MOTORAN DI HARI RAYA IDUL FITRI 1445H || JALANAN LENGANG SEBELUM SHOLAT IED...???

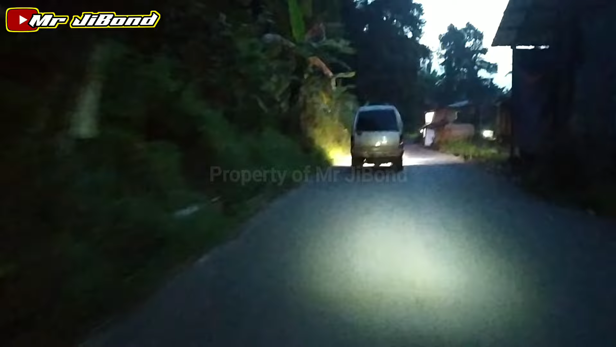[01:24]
Tadi kita habis lewatin jembatan Citerep tuh. Ini memasuki daerah Rahong.